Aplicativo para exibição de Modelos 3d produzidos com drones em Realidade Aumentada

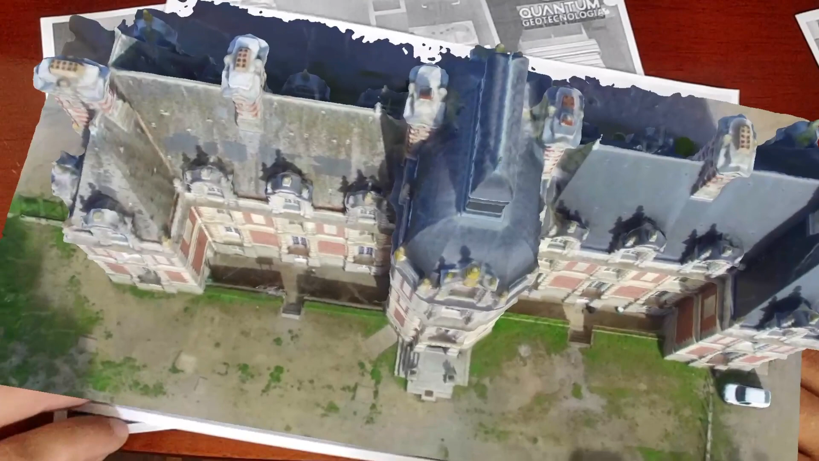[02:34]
E assim a gente consegue colocar vários QR Codes para a gente estar vendo eles em 3D dentro do aplicativo Isso serve tanto para a parte de